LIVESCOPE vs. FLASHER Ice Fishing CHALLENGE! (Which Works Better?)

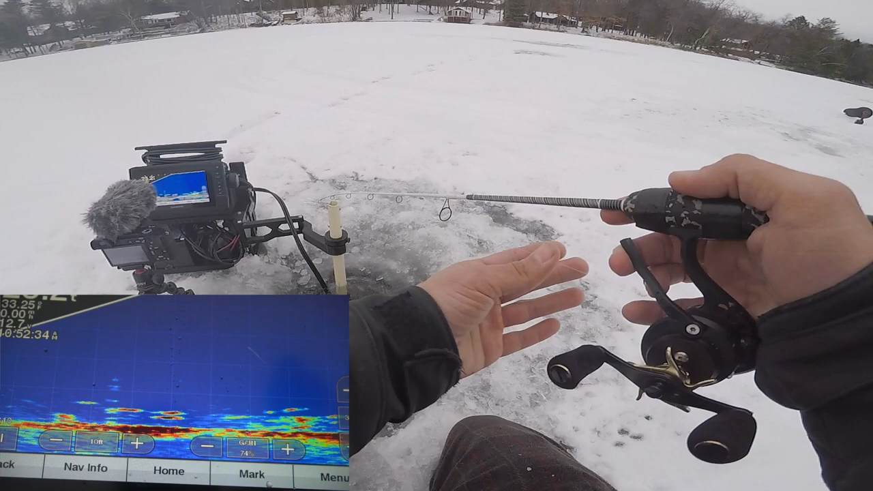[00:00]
And you can see there are just a ton of fish down there. I'll probably get slapped as soon as I drop it down. You can see me dropping down here.
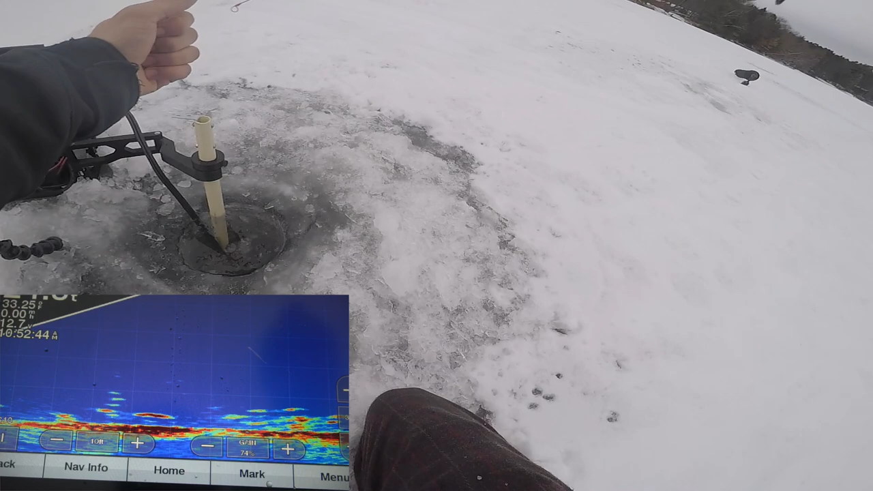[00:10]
We got one coming up. There we go. Oh, seems a little better.
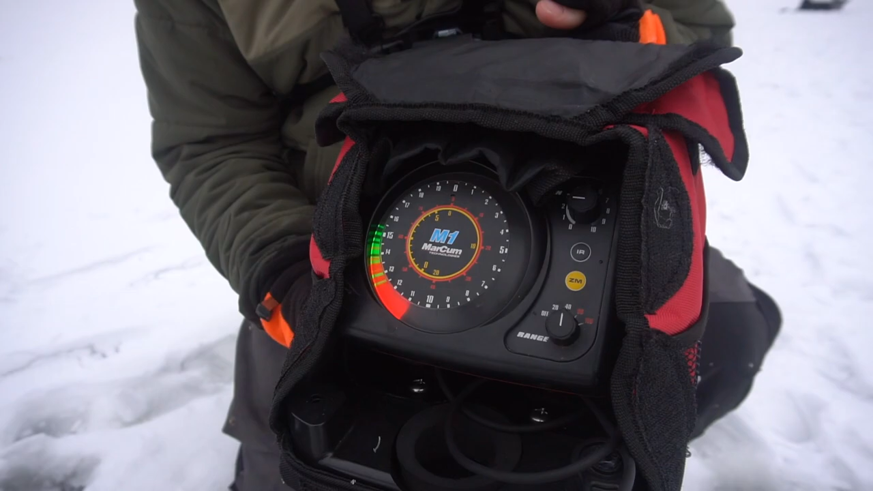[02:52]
This is my unit. This is what I've used for years. I've had other Markhams. I've also had Vexilars. There's Hummingbirds. There's all kinds of stuff out there.
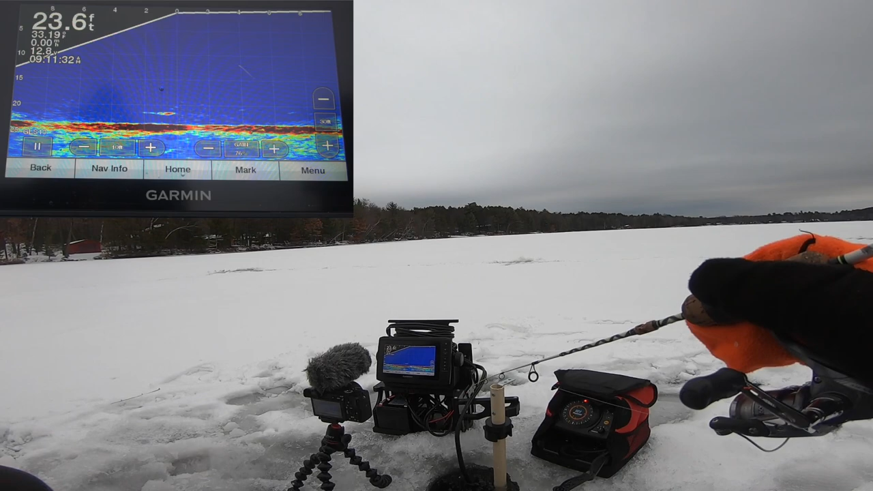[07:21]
On screen: depth 23.6 ft
He's coming back. That was the lightest little tap. Come on. Oh no. There he goes. He might've got the grub. He might've hit just the bottom of the jig and stole the grub. Oh, that is, that is heartbreaking.
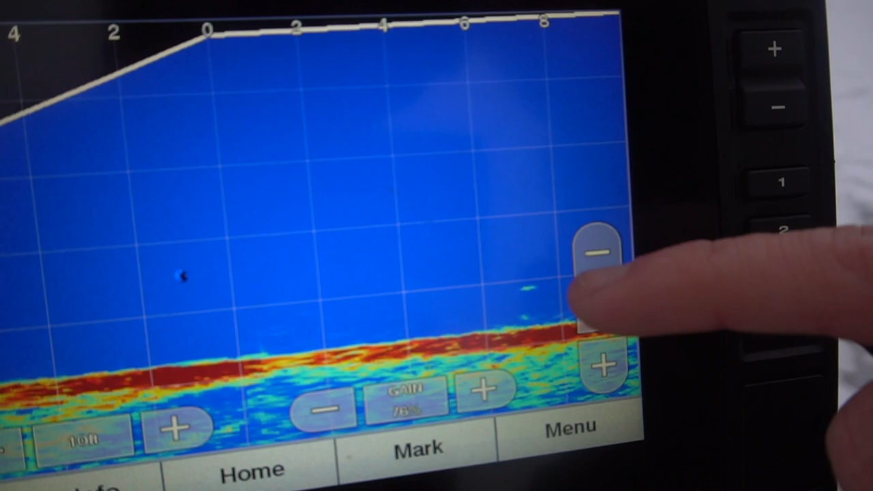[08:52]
I knew it was a crappie. I know I've got more fish down there right now. And you could tell how big it was. Yeah, I could see that that was a way bigger mark. Like right here on the screen right now, just a tiny little mark. Kind of hard to see, but he's between six and eight feet away. So he's about seven feet away. Smaller crappie.
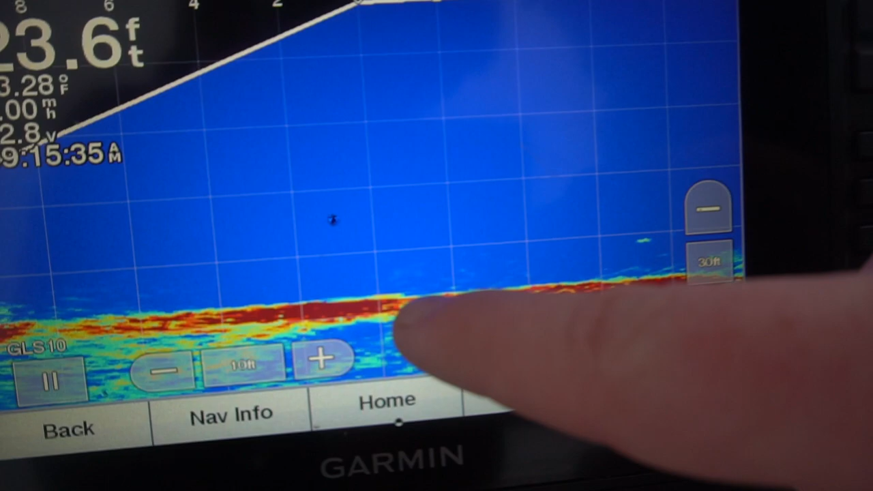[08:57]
On screen: depth 23.6 ft
Down on the bottom here, really hard to see because they're glued down there. But I just watched that fish come from right below that one over.
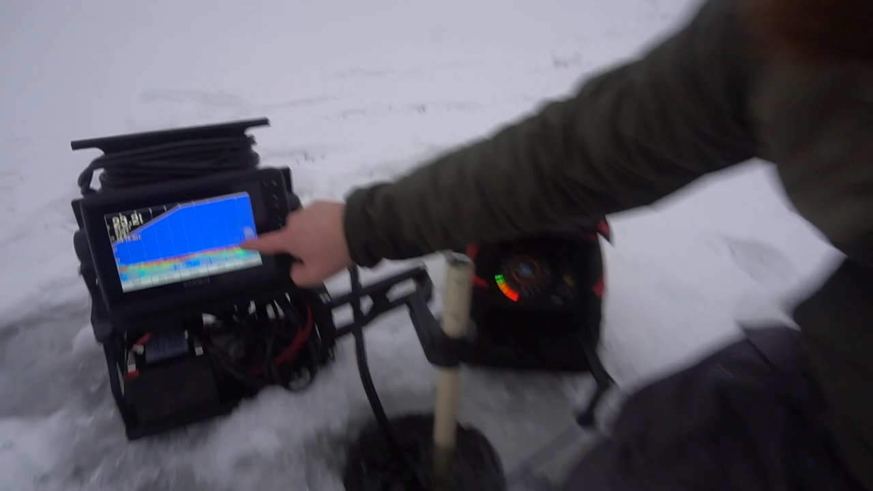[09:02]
There's two of them actually down there. You would never see that with the Markham. It's not a bad piece of equipment. This is a very good piece of equipment. If you're just starting to go ice fishing, you're going to want to have this.
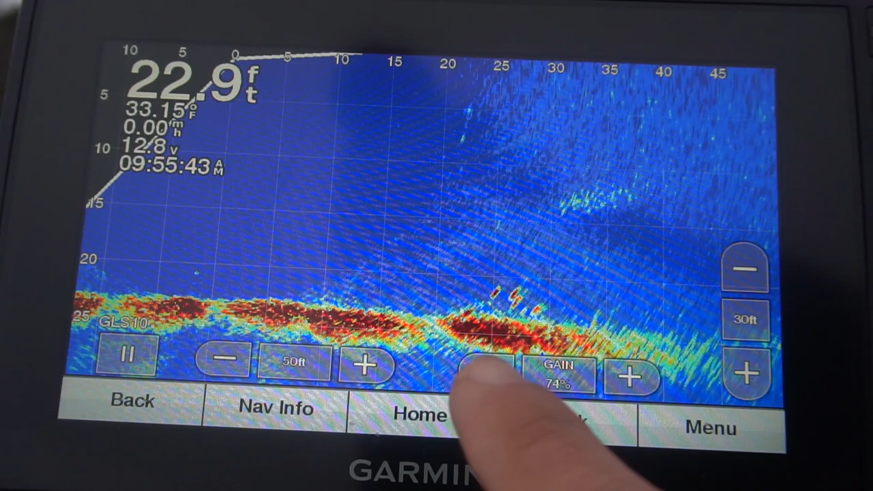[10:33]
On screen: depth 22.9 ft, water 33.15°F
So as you guys can see, right here is where I am. And right here, about 25, 30 feet, you can see there's a giant school of crappies. So what am I going to do? I am going to go over there and drill on top of them. So let's go do it. Oh boy, that's such a big school.
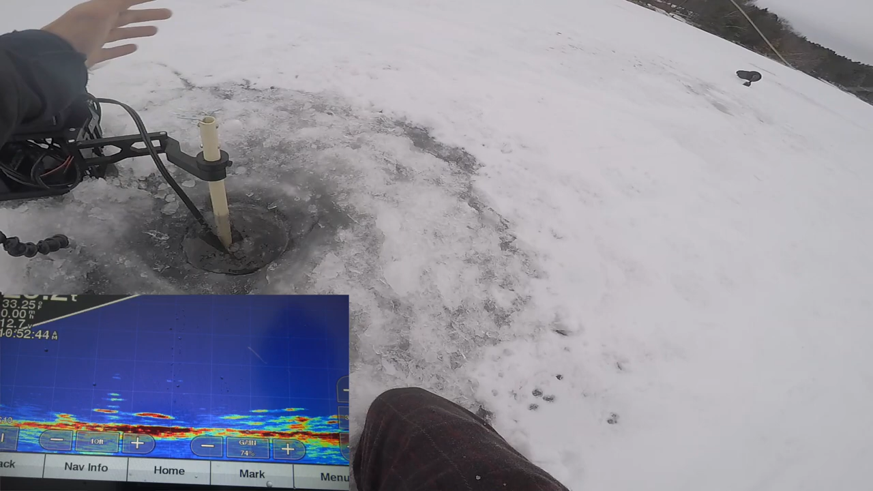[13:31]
live cam on the unit here and you can see there are just a ton of fish down there. I'll probably get slapped as soon as I drop it down. You can see me dropping down here. We got one coming up. There we go. Oh, seems a little better. Let's see. He's fighting pretty hard.
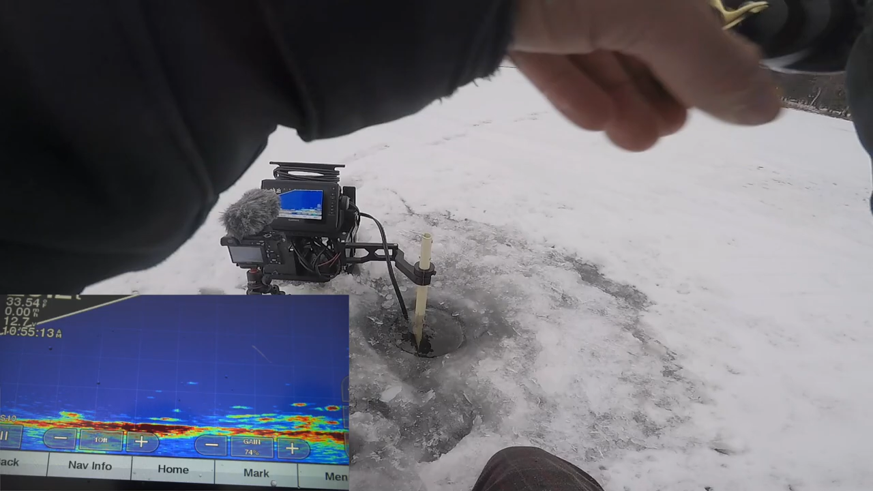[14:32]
Drop her down, see if we can capitalize on this. I got another fish racing up towards it. There we go. Wow, he hammered it. This one's definitely bigger than the last one. Yeah, maybe not. It's still a nice fish though.
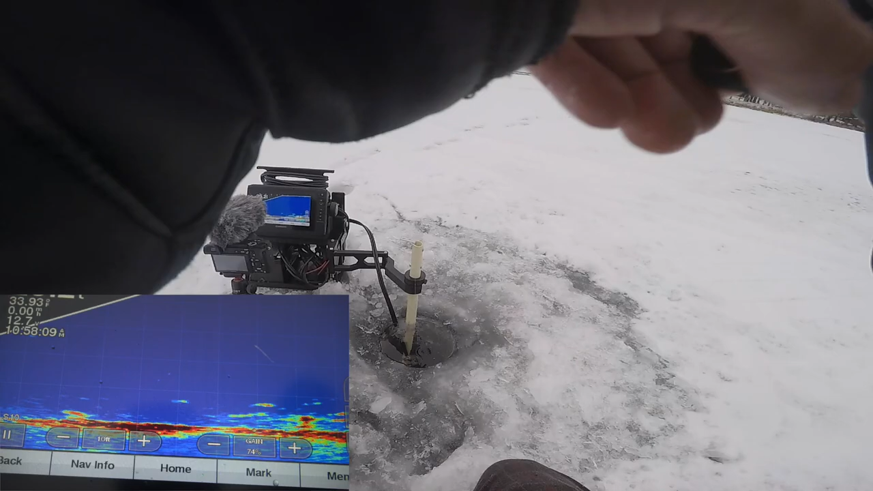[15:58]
Didn't even know he was on. That's a small little guy.